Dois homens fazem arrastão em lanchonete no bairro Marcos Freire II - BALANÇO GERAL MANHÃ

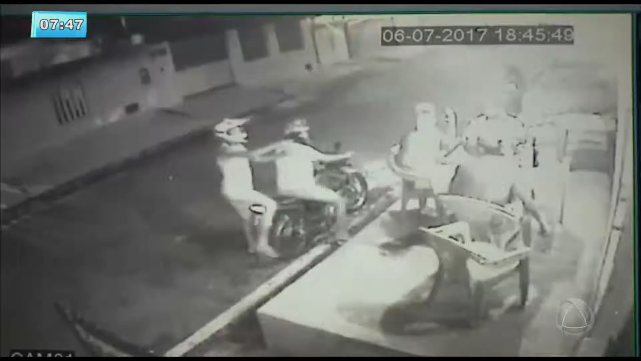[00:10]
os dois marginais chegaram em uma moto, assaltaram os clientes de uma lanchonete próximo à Praça das Quadras e fizeram um arrastão nas regiões da... na região das ruas 39 a 44. Perceba aí nas imagens, eles chegam nesse restaurante,
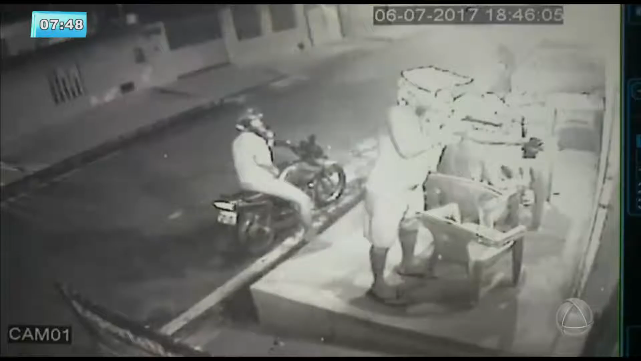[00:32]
um fica parado, o outro desce com capacete, com arma na mão, me parece uma pistola,
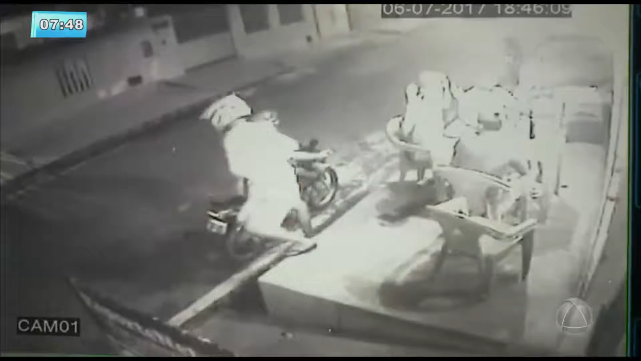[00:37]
e aí eles com a moto fazem a limpa no restaurante e vão fazendo uma arrastão em mais duas ruas, em mais duas ruas lá do Marcos Freire.